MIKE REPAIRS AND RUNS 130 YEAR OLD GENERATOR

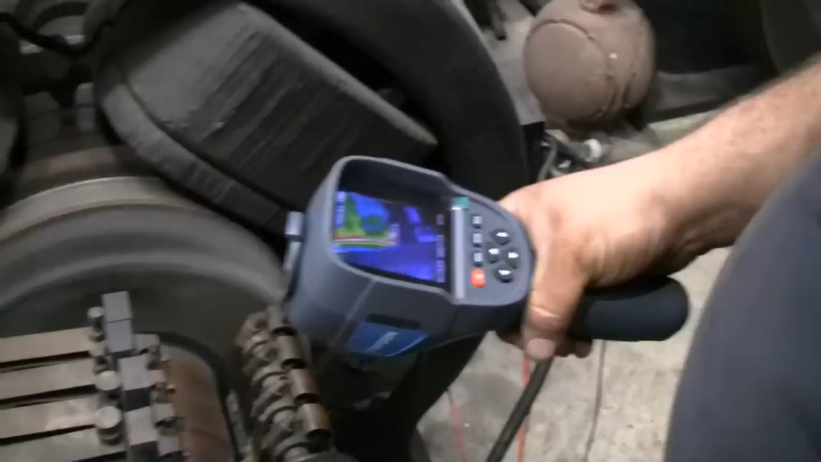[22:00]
Right there, but that could be the brushes dragging. Not seated right.
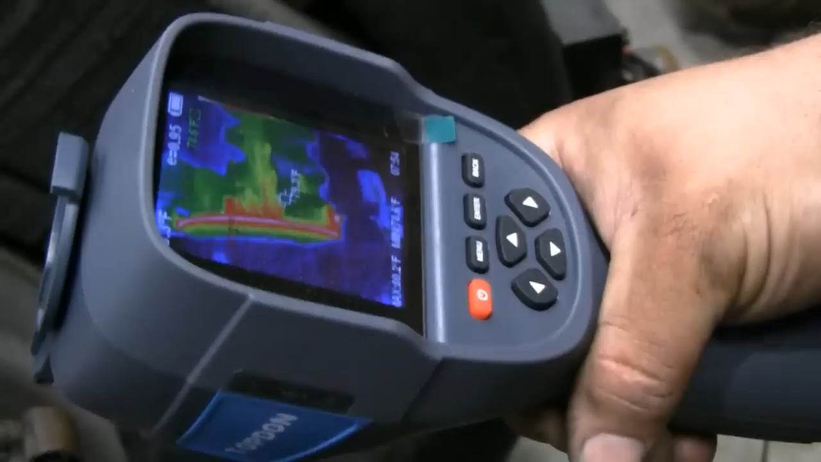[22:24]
So, we got a maximum heat of about 84. So that's just friction.
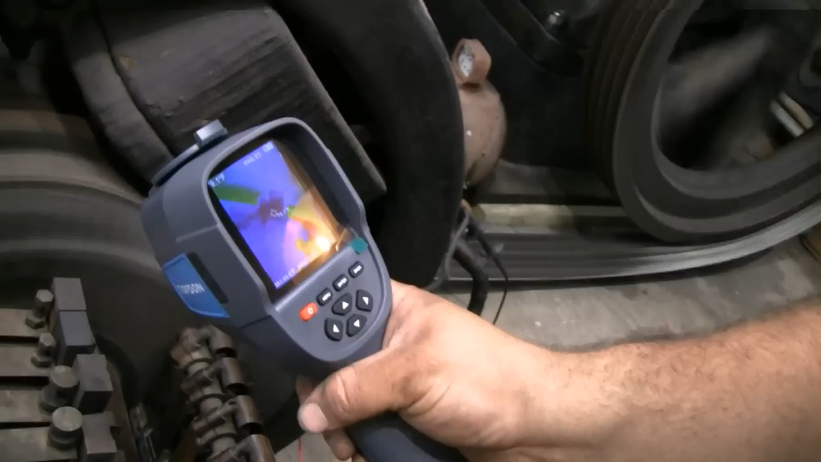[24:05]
You can't really see anything, can you? No. I see now you can. I can see the red.
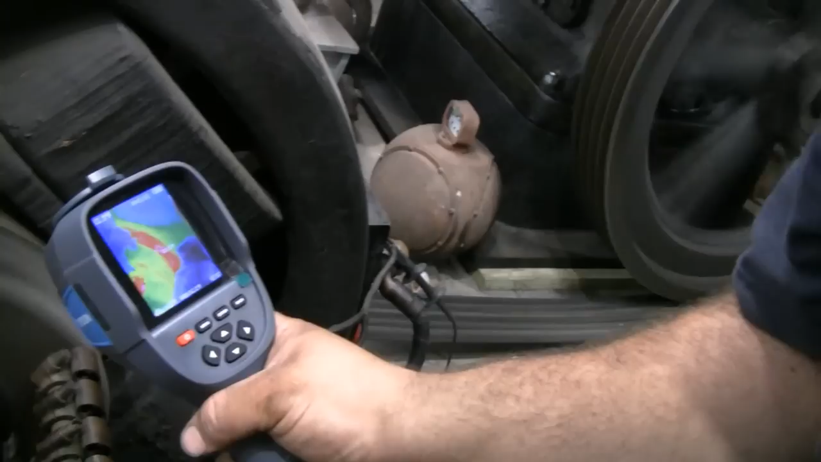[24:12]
Yeah. Yeah, you can see the differences.
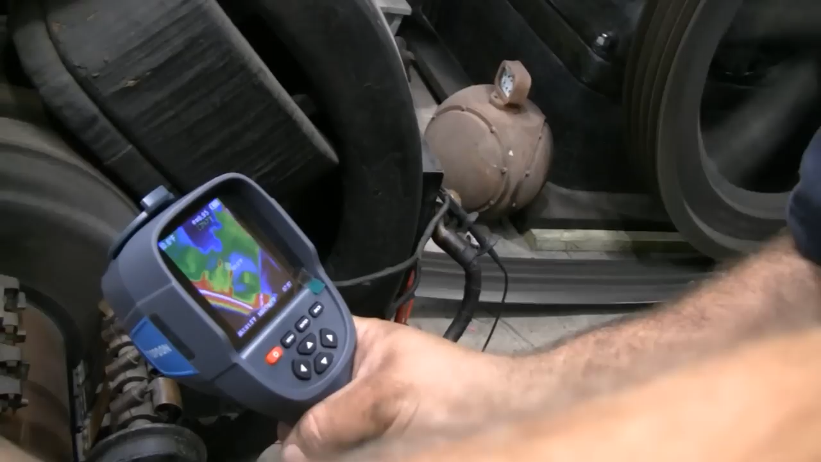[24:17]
All right, they crank the engine up a little bit.